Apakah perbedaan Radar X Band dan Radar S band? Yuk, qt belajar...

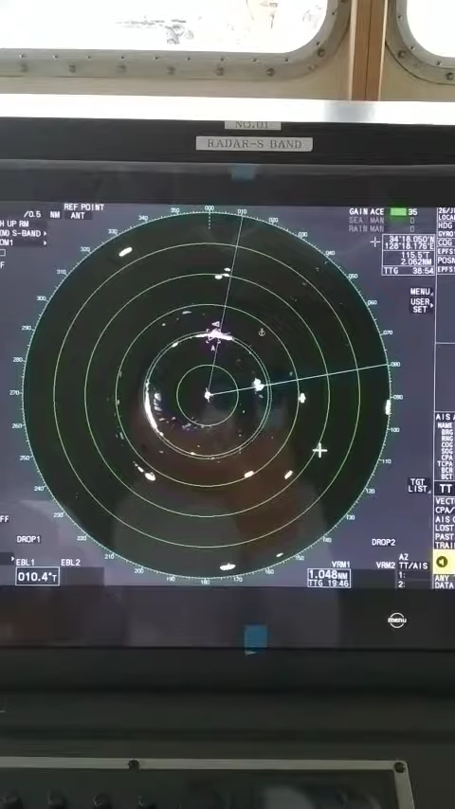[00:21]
Radar S-band itu, satu, dia efektif untuk long distance, jarak jauh. Kedua, dia menggunakan 3 GHz frekuensi atau 10 cm. Yang ketiga, dia efektif buat STC atau Sensitive Time Control. Dan radar X-band.
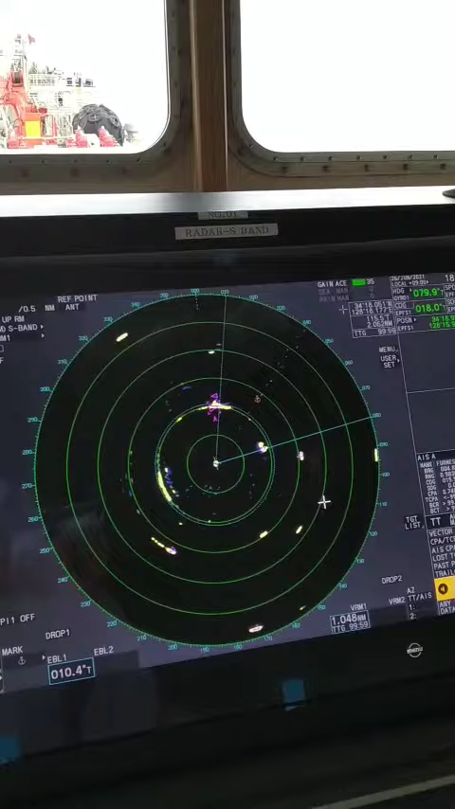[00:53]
Biasanya radar S-band ini sama radar S-band ini kalau pasang di atas scanner tuh beda. Kalau S-band ini scannernya lebih besar dan X-band ini scanner lebih kecil. Tak di bawah kita bisa lihat.